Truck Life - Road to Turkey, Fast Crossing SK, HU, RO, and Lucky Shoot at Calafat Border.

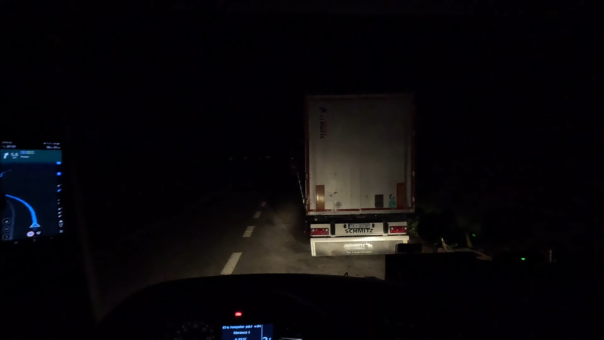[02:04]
the same spot as always we have 56 kilometers to Kosice city I was driving around 4 hours so it's ok so yeah you know what I was at home one week and
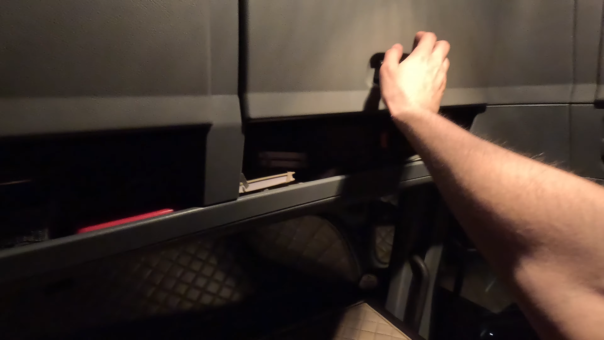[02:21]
and right now I feel like I'm at home too you know maybe that's home
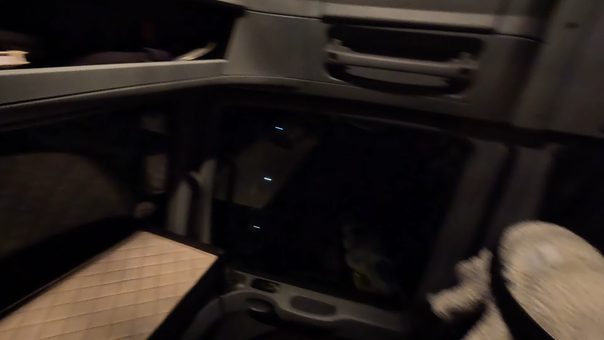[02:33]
finally we are having some highway in Slovakia
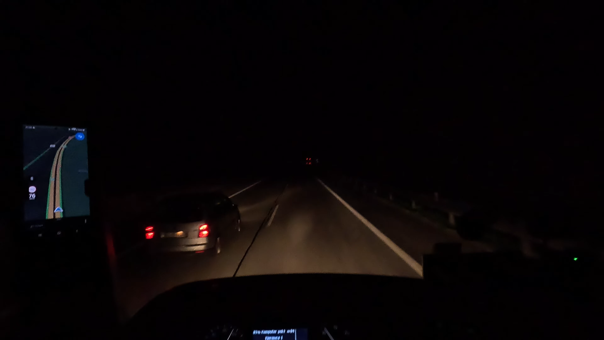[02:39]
it's 9 30 p.m. it's so smooth you know this highway maybe not here maybe not here but roughly speaking it's so smooth and yeah around 10 minutes later I'm going to cross cross Koshice city and then we have just a highway till Romania and we have 230 kilometers to border with Romania
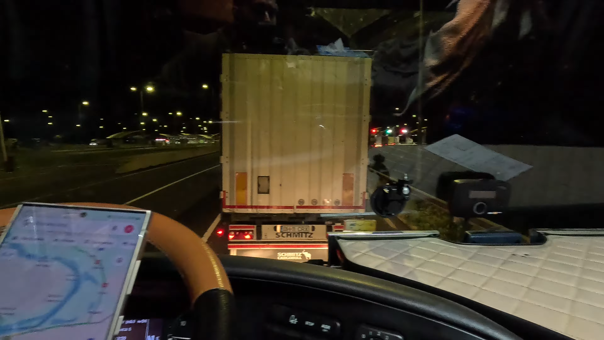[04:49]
oh they are moving there okay I don't believe that I'm saying this but I think we are going to Calafat
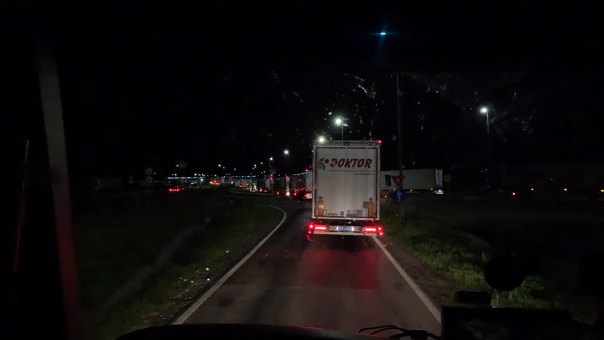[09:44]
that's the border what time is it yeah
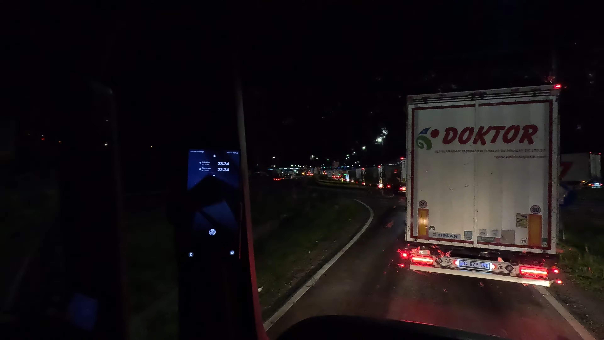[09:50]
it's okay before midnight nice nice okay we are in bulgaria
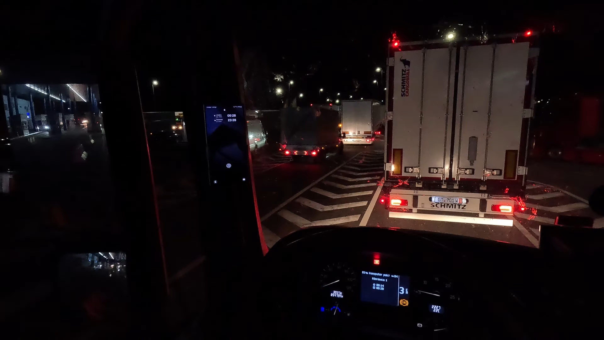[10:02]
still before the bridge there's like 20 minutes past midnight and there's some traffic i don't know why just after the border i don't know what is happening there so basically the guy was just standing uh parked there you know on hazard lights like in the middle of the way what the what the this guy is doing come on that's not properly parked
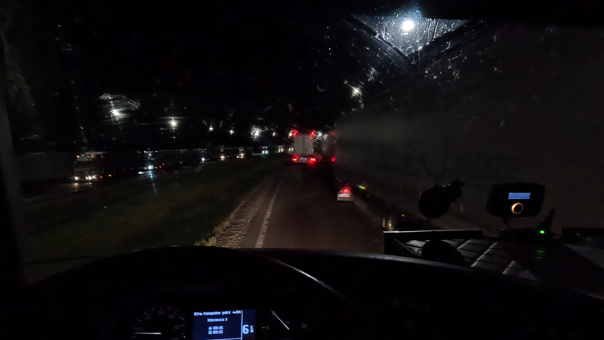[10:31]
for sake that's tight and here is like drop come on like seriously what those people are doing i know that you can run out of time okay but just you can like predict right like if you have like one two hours just come on go to a parking camp just